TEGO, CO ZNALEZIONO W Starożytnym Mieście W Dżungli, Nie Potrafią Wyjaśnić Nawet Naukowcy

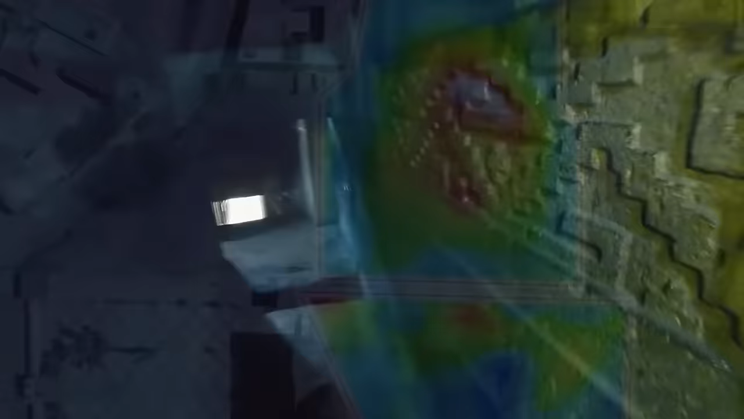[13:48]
dzięki którym rzeczywiście udało się znaleźć skomplikowany system jaskin i labiryntów znajdujących się pod katolickim kościołem San Pablo.